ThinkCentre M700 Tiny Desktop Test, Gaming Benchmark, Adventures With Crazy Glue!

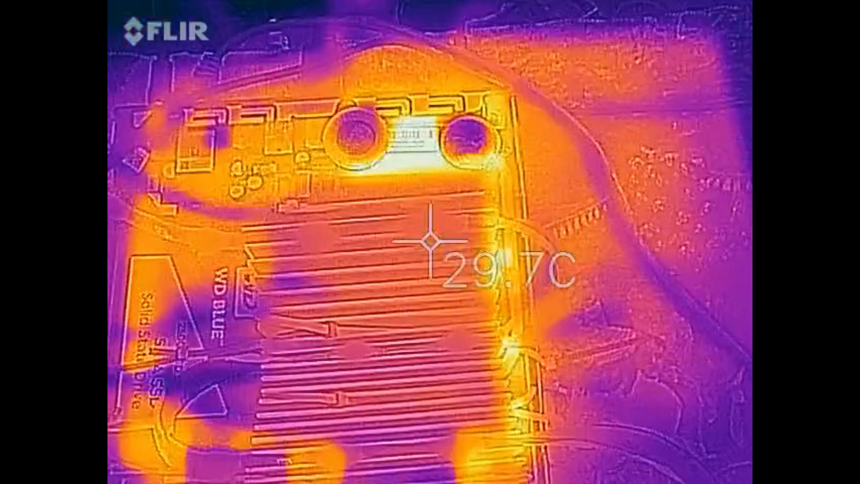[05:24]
Next up, we have DirectX 12. This thing is definitely running pretty hot. I put a few coins on a certain part of it to cool it down. I'll show you in the thermal video. But yeah, that thing is definitely running pretty hot.